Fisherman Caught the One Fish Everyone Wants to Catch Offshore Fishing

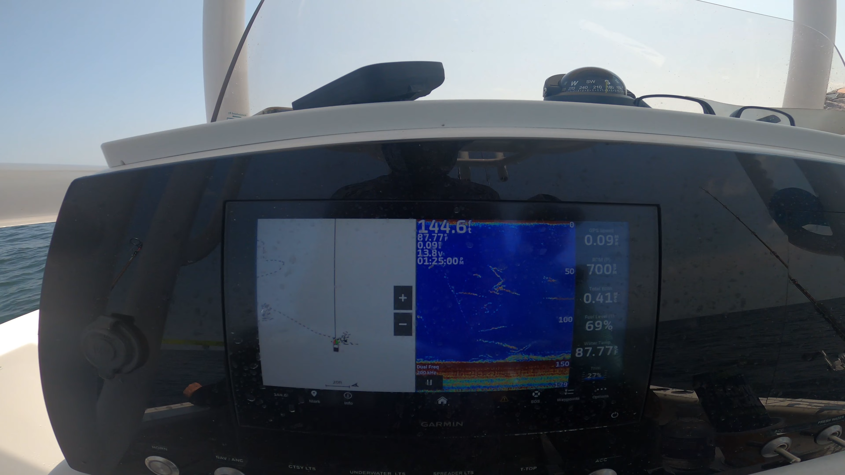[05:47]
On screen: depth 144.6 ft
You can see it's 144 feet here. And on the fish finder, you can see those little markings. Those are all little fish everywhere.
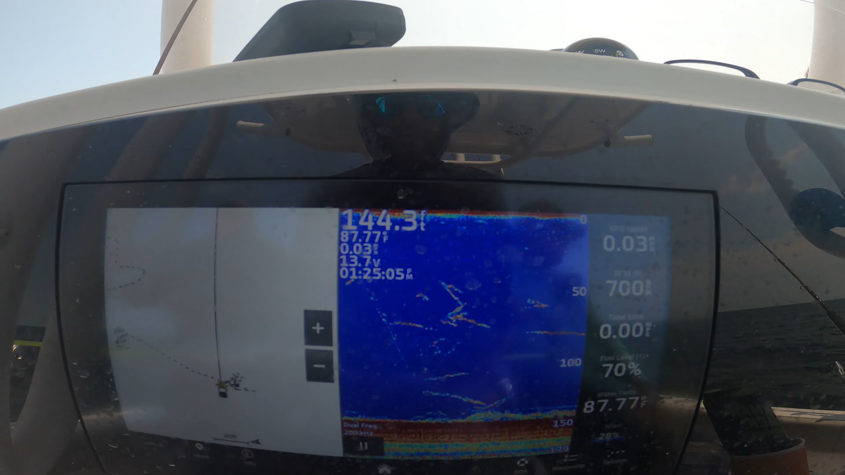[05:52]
On screen: depth 144.3 ft, water 87.77°F
So hopefully we can find some. Nice speed mass to take them out.